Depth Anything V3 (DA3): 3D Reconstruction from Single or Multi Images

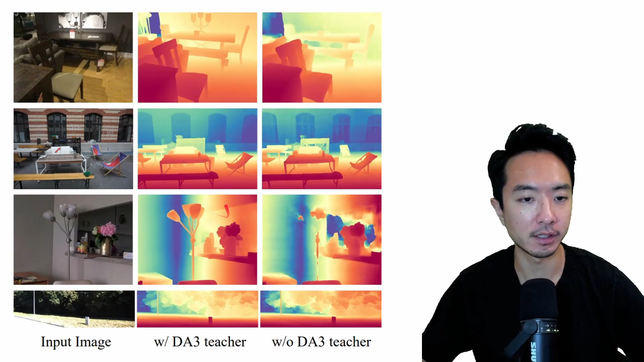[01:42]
You can also see right here, this is some more examples with and without the DA3 teacher. So you can see in the middle column with the DA3 teacher, you can look at the details of the chair here compared with the right and left side. Also some of the details of the lamps. You can see each individual post of the lamp compared with the left. So these are pretty nice results. And here's yet another one. You can see the details that we see here.
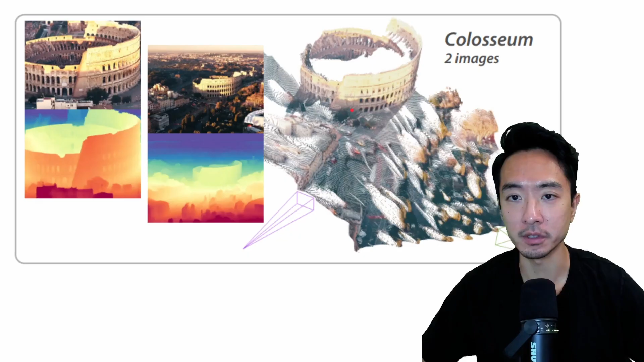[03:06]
So with very few images, it's able to get quite impressive results. But let's go ahead and take a look at some more interactive demos. So this is the first one that we're looking at the very beginning of the video.
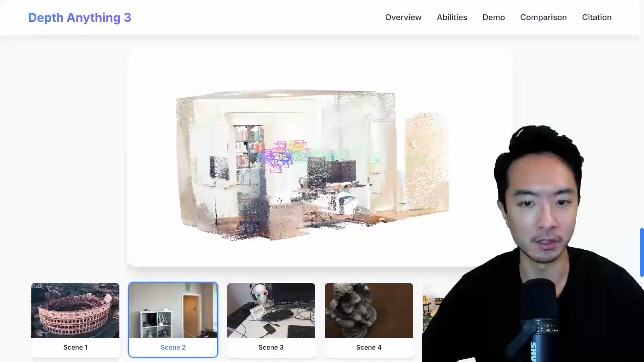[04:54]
This is where the camera travels. So it kind of sweeps all over the room here. And if we take a look, you can see this actually did quite a good job. Again, I checked for the flatness of the floor since that's something previous models struggled with. It seems to make the room pretty rectangular.
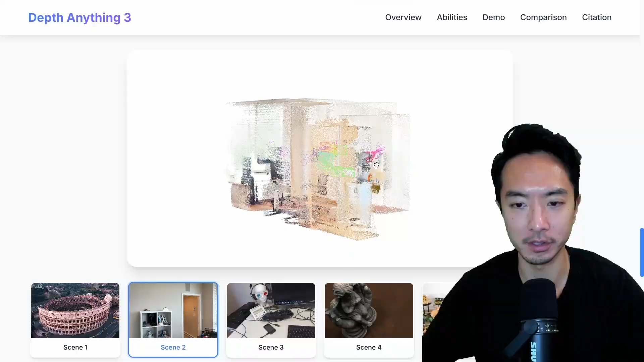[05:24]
But of course, some of the, you can see some of the parts of the chair is disappearing and that's mostly due to the angle.